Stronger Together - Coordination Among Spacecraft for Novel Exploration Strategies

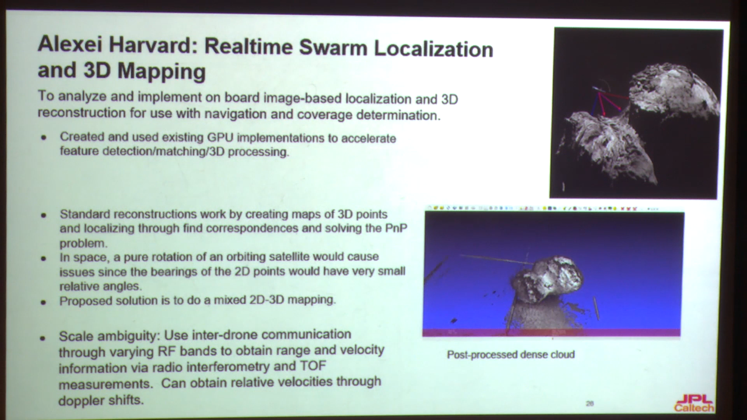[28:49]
So you are going to use this relative optical navigation because the previous work that I just showed you is going to actually create this three-dimensional shape of this comet and also the position and the orientation of this comet. That's the outcomes of the structure-from-motion, real-time incremental structure-from-motion algorithms. And also, you can know the relative position between the spacecraft and the comet.